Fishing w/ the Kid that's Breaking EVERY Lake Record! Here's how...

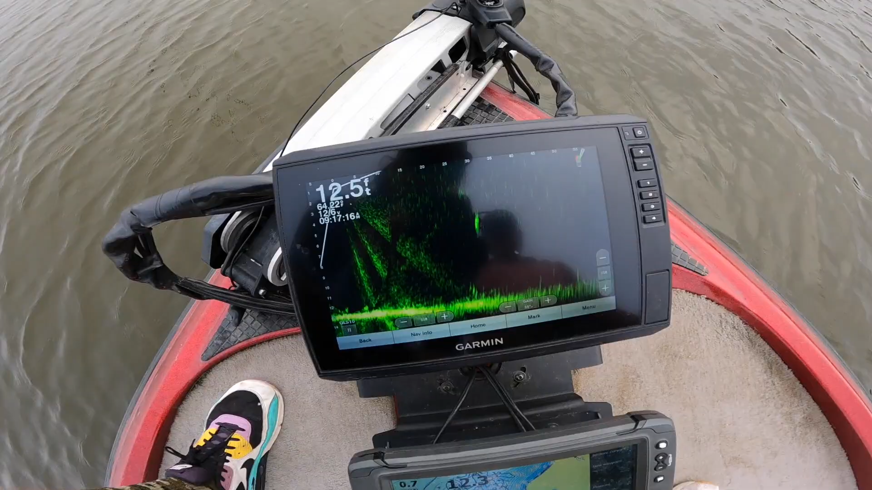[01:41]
that's big that's the one huh maybe all right so I need to know what's going
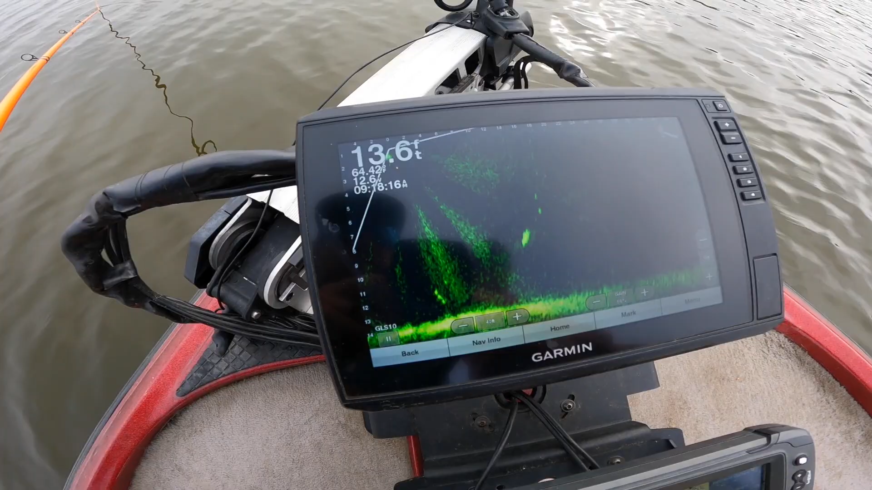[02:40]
its way to its face so when they go to the bottom you generally give up on them yeah nope they usually come back up and they'll go down like you'll even see
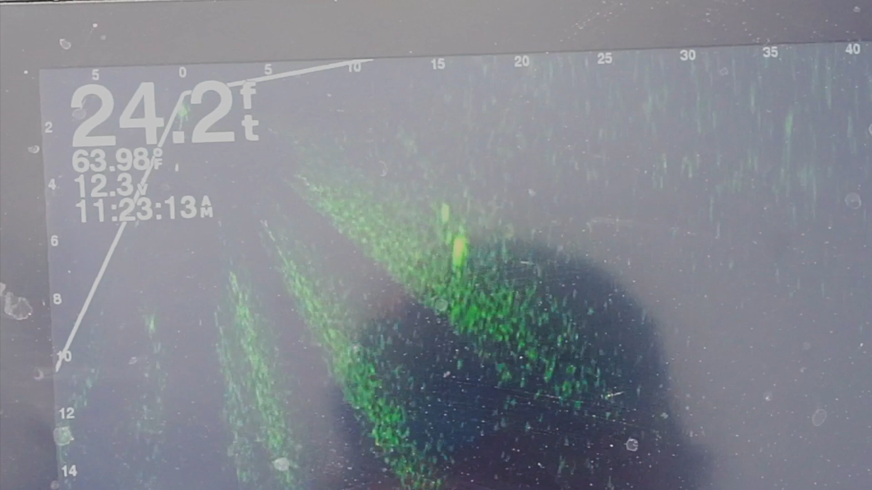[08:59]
On screen: depth 24.2 ft, water 63.98°F
he's on it he swerved it he's back on it touched it again did he touch it twice touched it twice and didn't eat it yeah
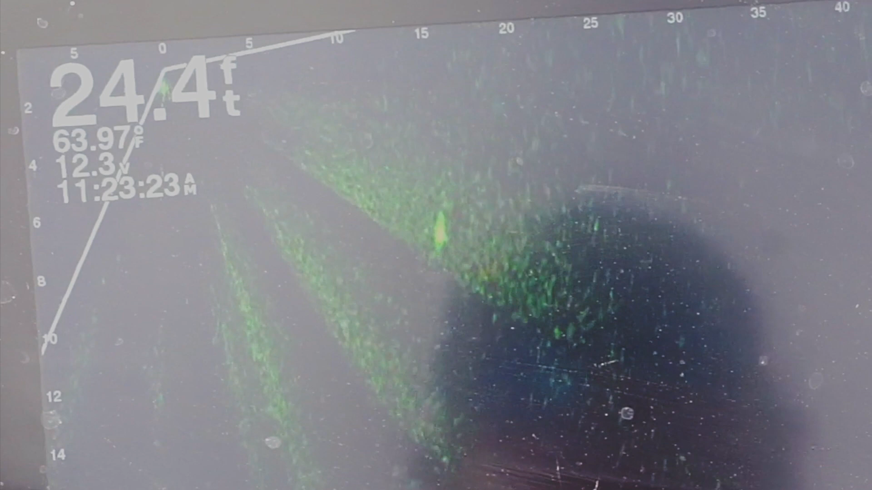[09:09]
On screen: depth 24.4 ft, water 63.97°F
see usually these ones that are like this are the better fish they're the bigger smarter fish
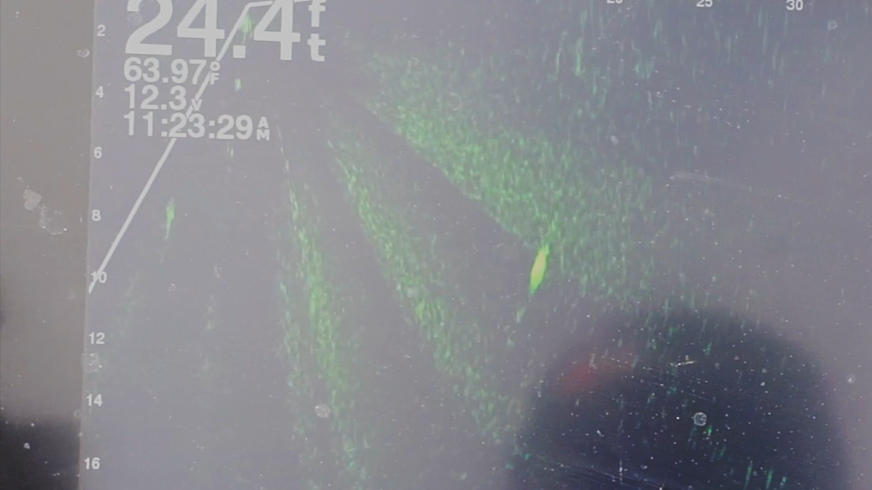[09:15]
On screen: depth 24.4 ft, water 63.97°F
but this is what we're looking at I mean we're just you literally wouldn't catch these without live scope I know everyone
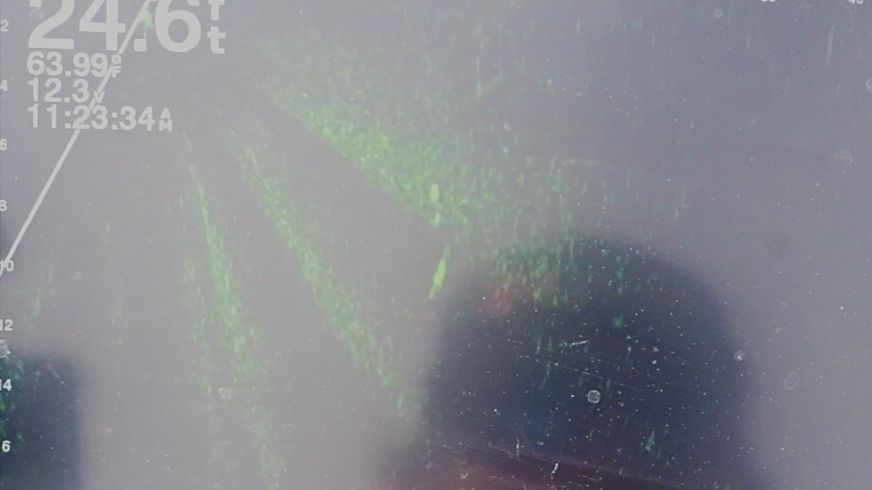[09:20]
thinks it's cheating but at the same time everyone else has it on their boat too here he comes again that's just game over he's gonna bite
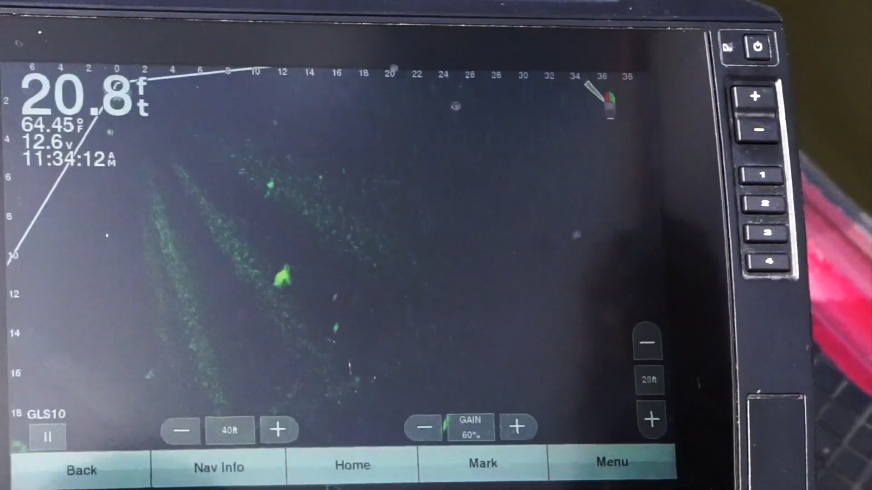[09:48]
On screen: depth 20.8 ft, water 64.45°F
there you go cropping buddy yes yep